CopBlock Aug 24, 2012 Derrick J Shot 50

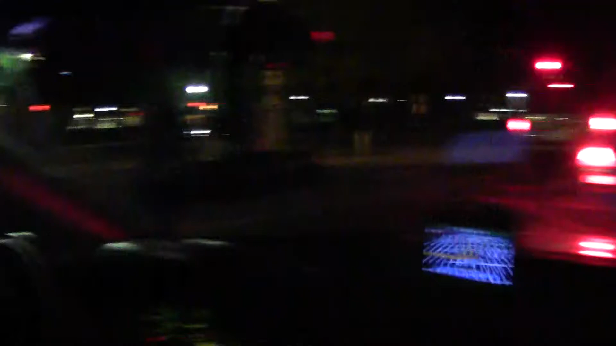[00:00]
We just got word via Kate over this walkie-talkie that there is a cop approaching behind James,
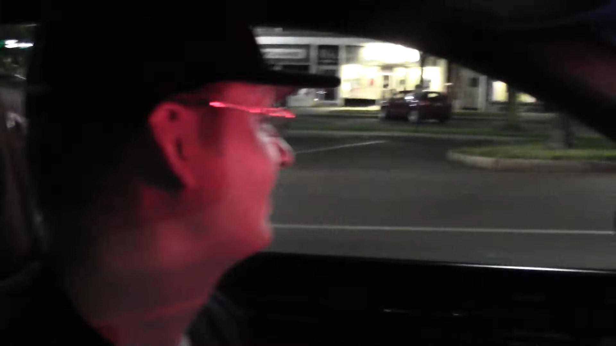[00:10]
and sure enough, here he is, and I'm trying to get a read, trying to get a read on his face,
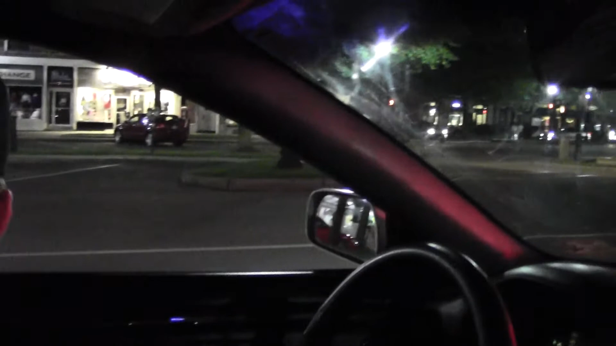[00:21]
I wasn't able to tell, I know that one of the people who drives the SUV is Jason Short. Police SUV South on Main. Be in.
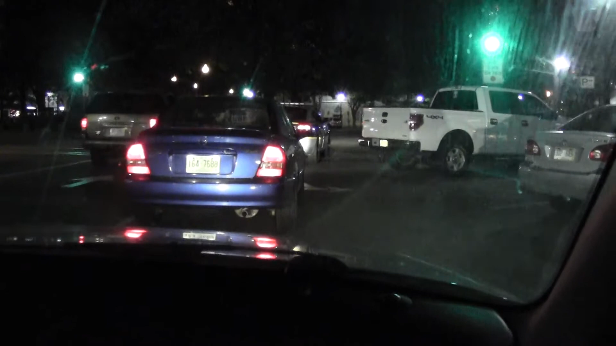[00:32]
I see you. Alright, he's heading north on Washington.
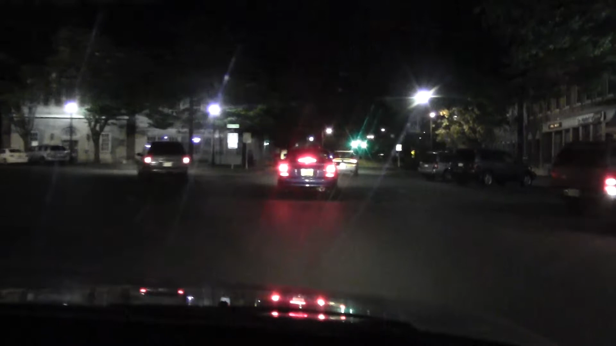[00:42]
Yeah. Oh, I might lose him.
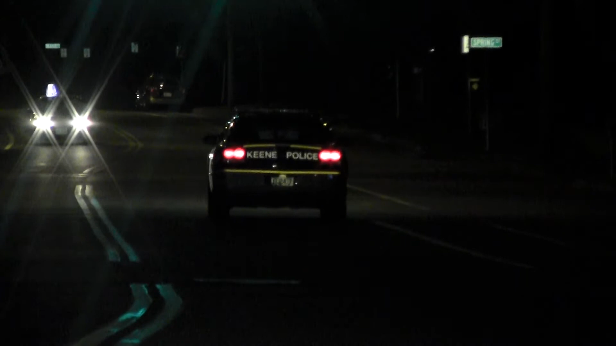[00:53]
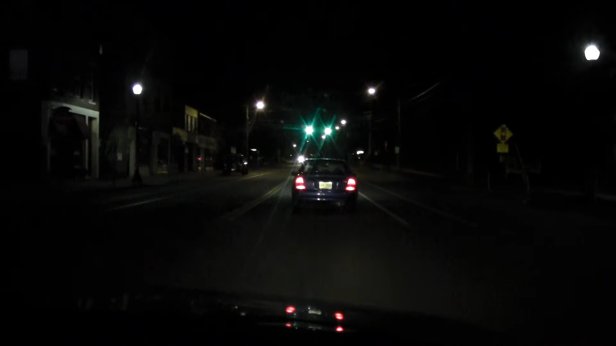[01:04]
He's swerving a little bit, touched the line. So, what are your thoughts on how tonight's been going, James?